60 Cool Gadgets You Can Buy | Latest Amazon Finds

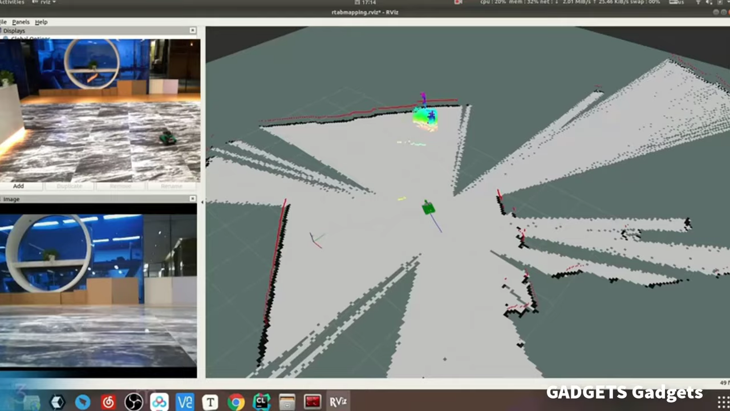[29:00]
combining LiDAR and 3D depth camera data.
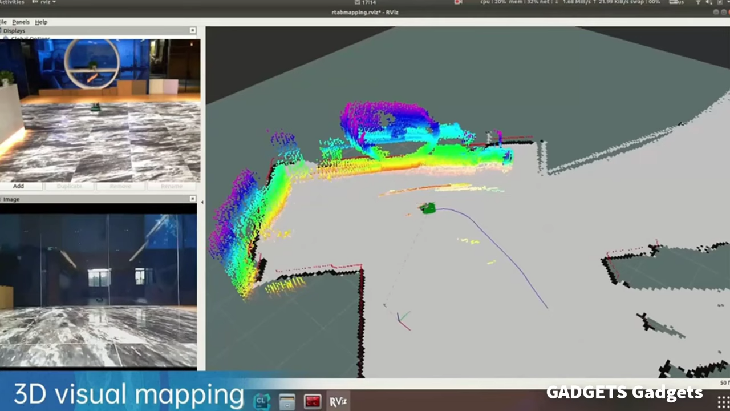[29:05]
Transport map 3D models based on ROS. And we can see images of modeling
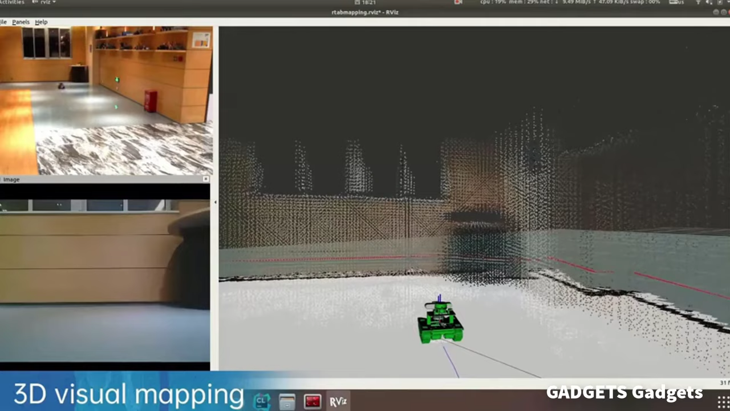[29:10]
being transmitted back to our computers in real time.
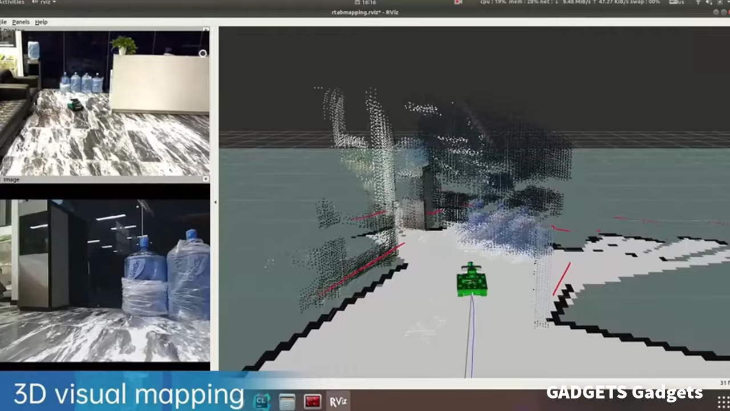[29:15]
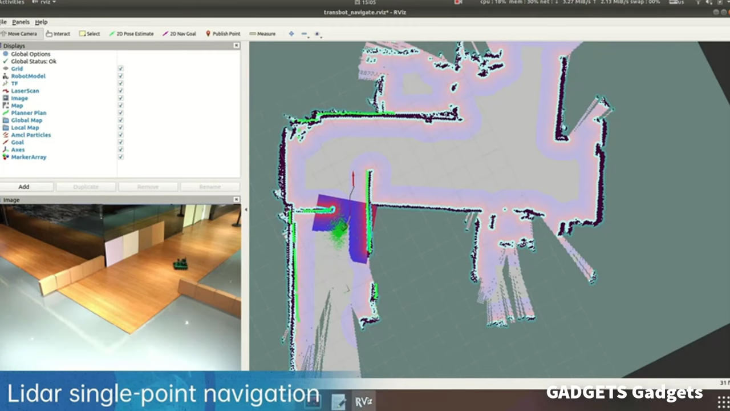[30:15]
Remotely control Transpot for single point navigation and multipoint navigation through software.
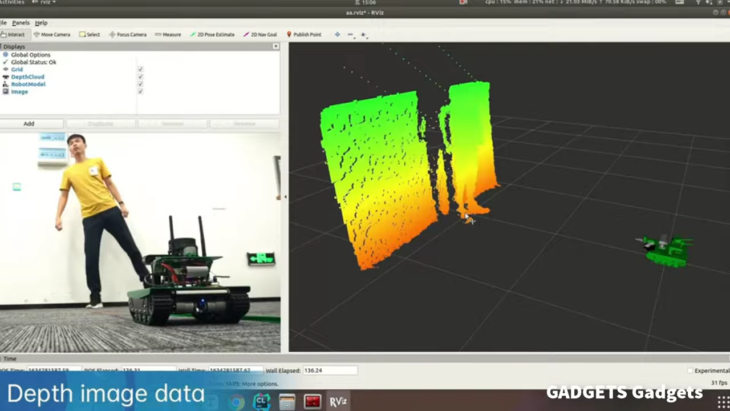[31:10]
3D imaging data, human bone detection and motion tracking,
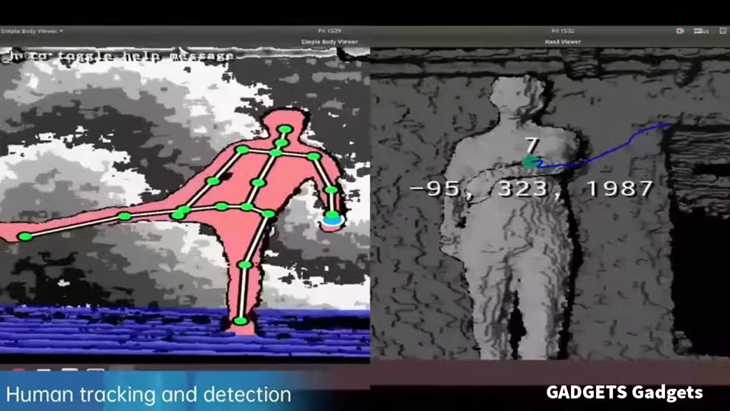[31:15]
and KCF target tracking, are inseparable from the depth camera sensing data.